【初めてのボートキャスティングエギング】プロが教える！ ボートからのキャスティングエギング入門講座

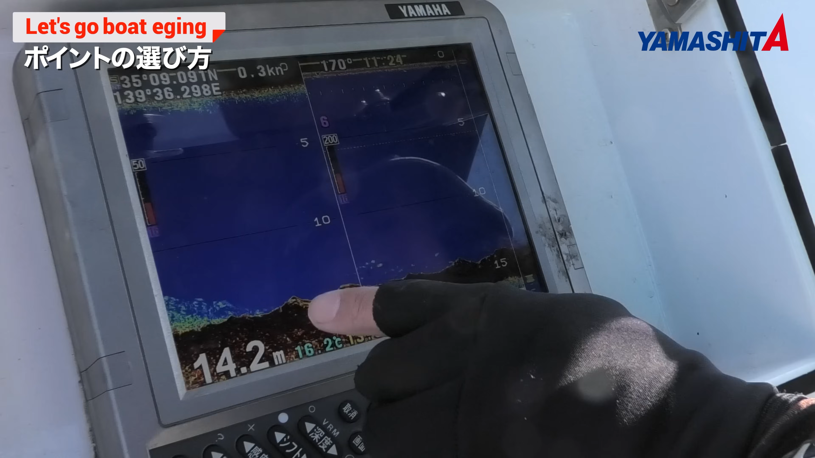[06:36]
On screen: depth 14.2 m, water 16.2°C
なので、魚タンの反応で、割とこういった起伏のあるところを選んでください。起伏があって、かつ、
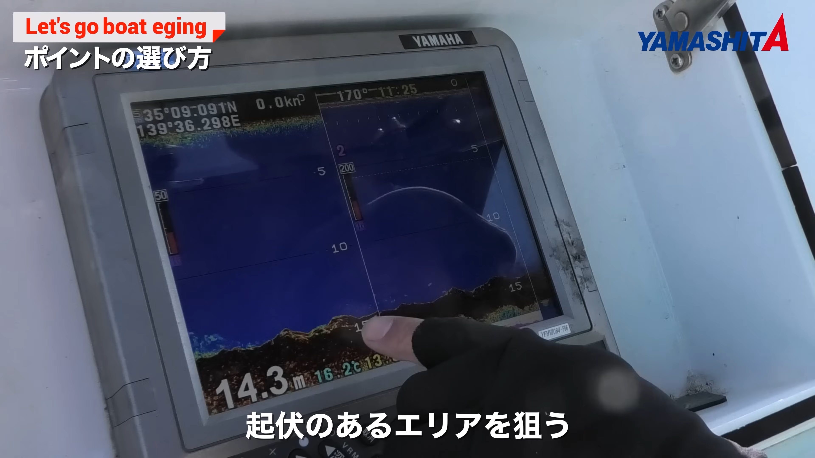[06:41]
On screen: depth 14.3 m, water 16.2°C
魚群探知機に小魚の反応があるような時は、ものすごくチャンスが高いです。
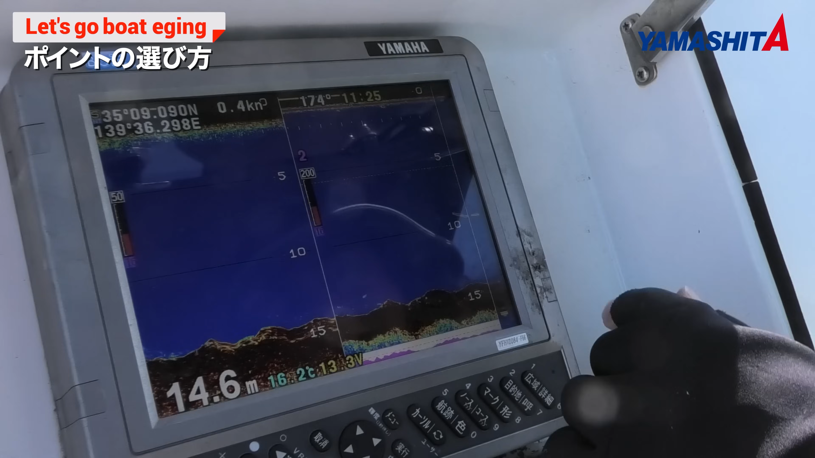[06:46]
On screen: depth 14.6 m, speed 0.4 kn
なので、こういった地形変化と、魚群がいるようなところを狙ってください。
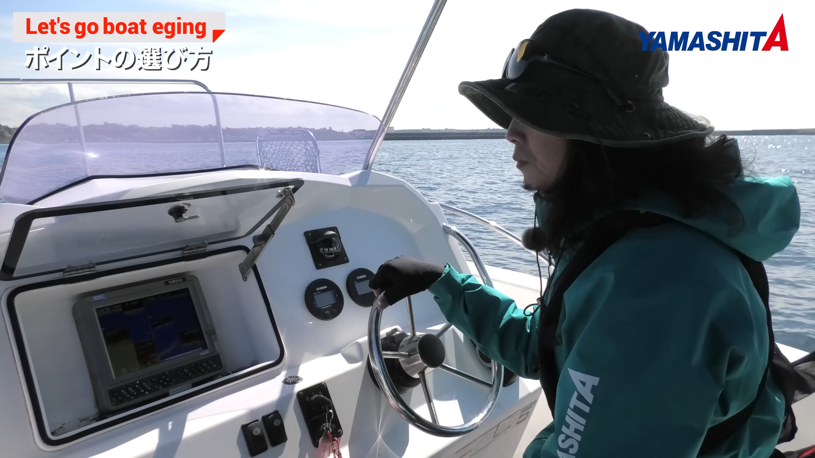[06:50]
逆に、青物、イナダとか、サバとか、そういった小魚を捕食するような、大型の魚が寄っている時は、アオリイカの活性が著しく低くなります。
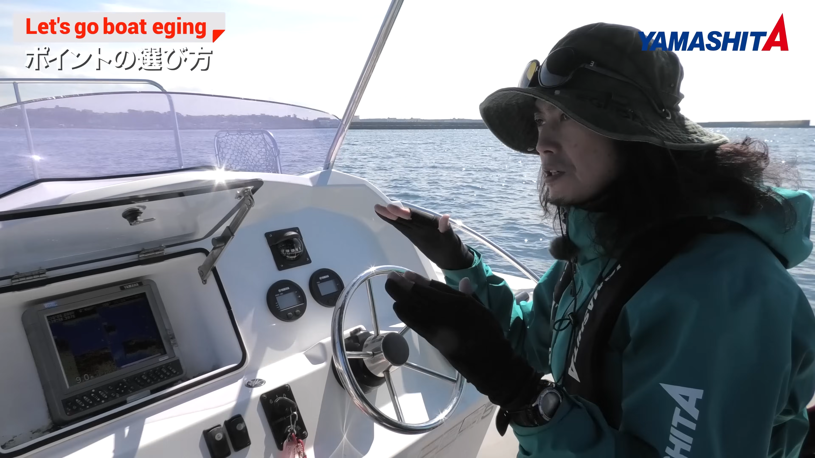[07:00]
なので、大型の魚が小魚を追っている、ナブラが立っているとか、そういう時は、そういったポイントをずらして、別のポイントに入るようにしてください。基本的には、やっぱり起伏があるところ、あと、階層帯ですね。そういった場所を狙っていきます。
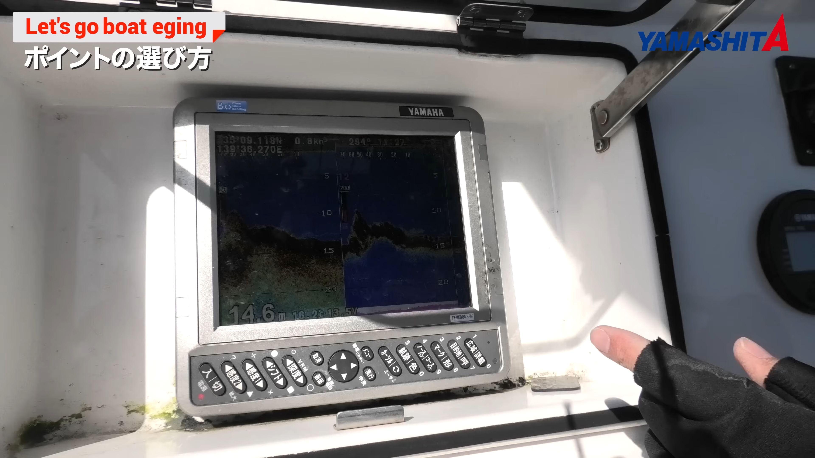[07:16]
On screen: depth 14.6 m
こういった、駆け下がり、駆け上がりとは、いきなり水深が変わるような、
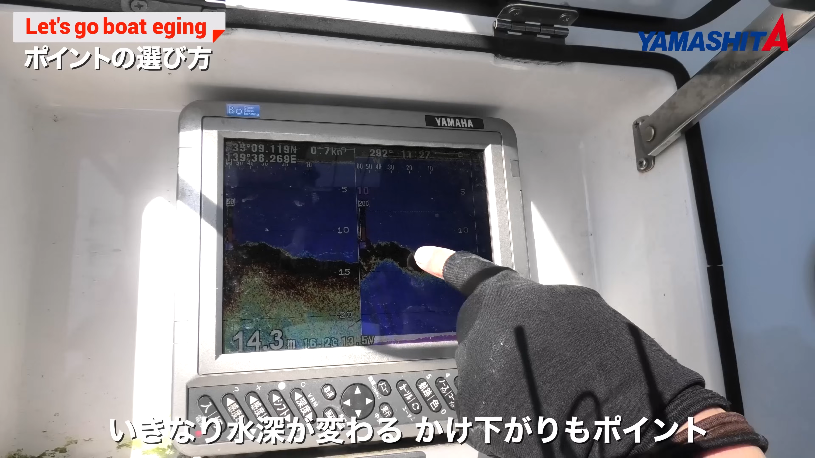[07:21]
On screen: depth 14.3 m
こういった、崖のエッジにイカって着きます。
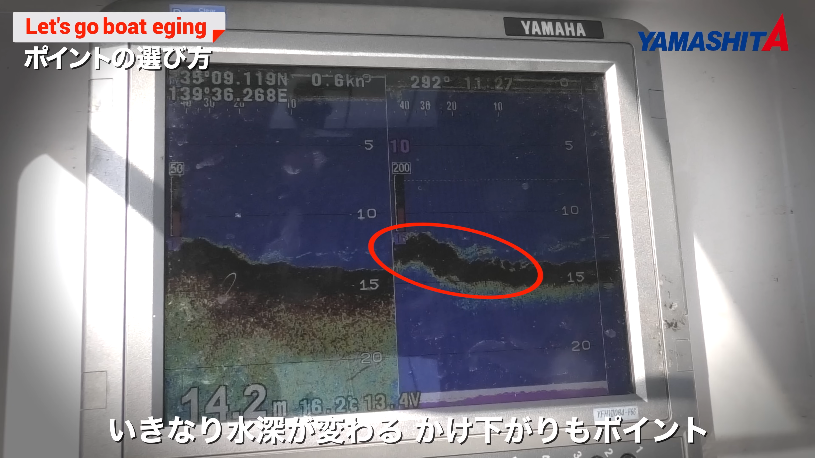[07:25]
On screen: depth 14.2 m
起伏の飛んだ海底でも、こういった水深が変わる場所、いわゆるブレイクって言うんですけど、その、崖になるようなポイントを、
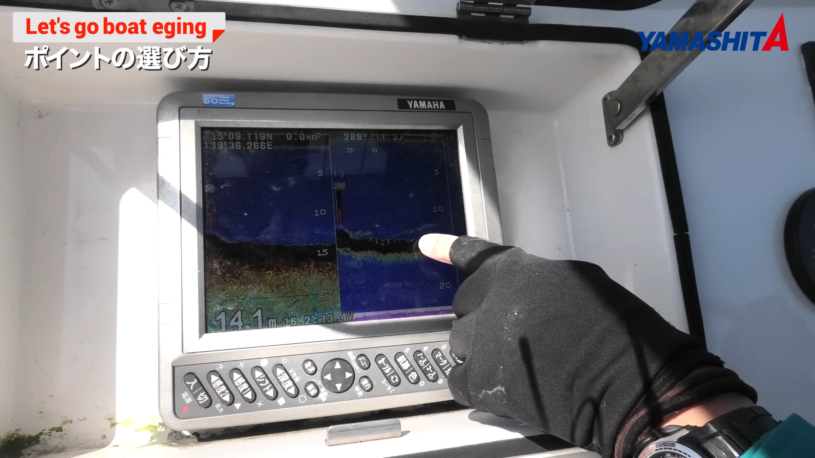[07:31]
On screen: depth 14.1 m
しっかり打つと、アオリイカと出会えるチャンスは、もっともっと増えます。
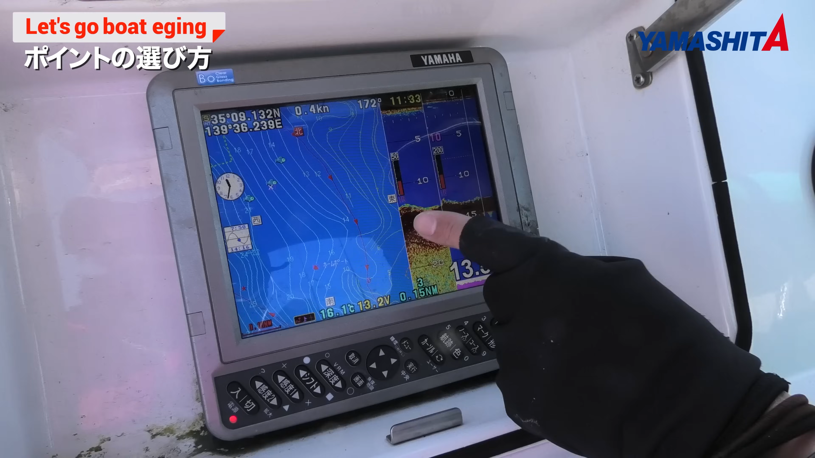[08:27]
On screen: speed 0.4 kn
例えば、この等身線が、大きく湾曲しているような場所、そういった場所って、同じ水深が続いていて、崖になっているようなポイントですね。
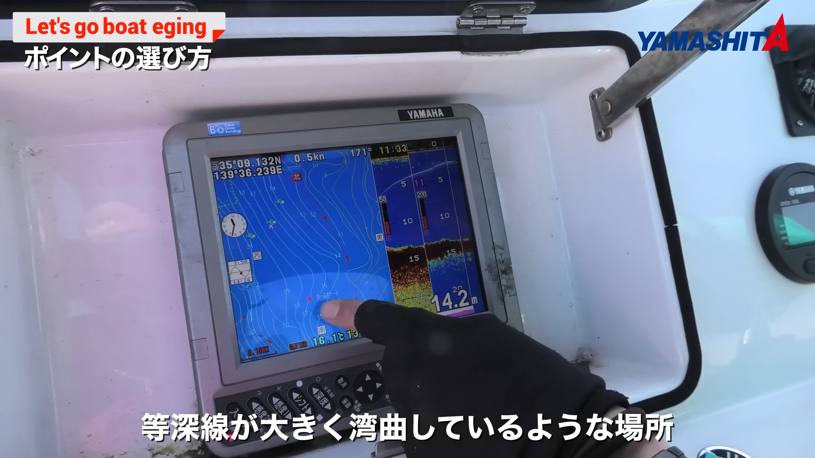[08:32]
On screen: depth 14.2 m
膨らんでいるようなところ、そういった場所を選んで、また地形変化を見つけながら、探っていってください。
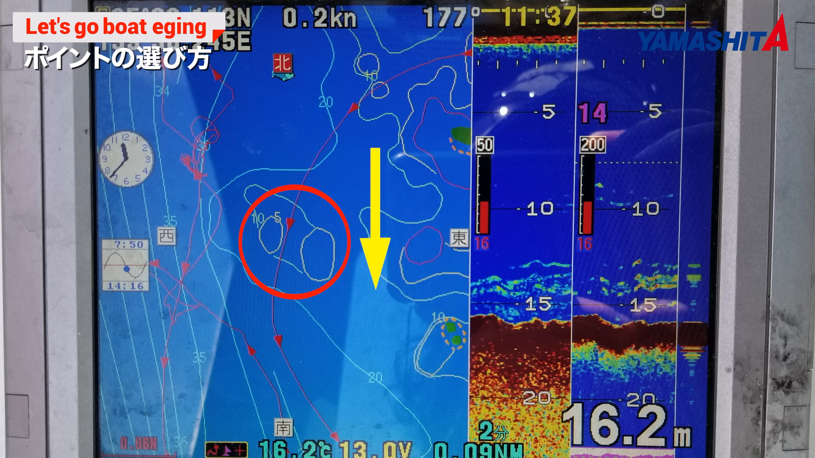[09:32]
On screen: depth 16.2 m, speed 0.2 kn
なので、この、沈み根に対して、例えば、上から流していった。当たりがなかったら、今度またコースを変えて、根の真上、船が干渉しないような、水深であれば、根の真上、もしくは、その反対側を、くまなく切っていきます。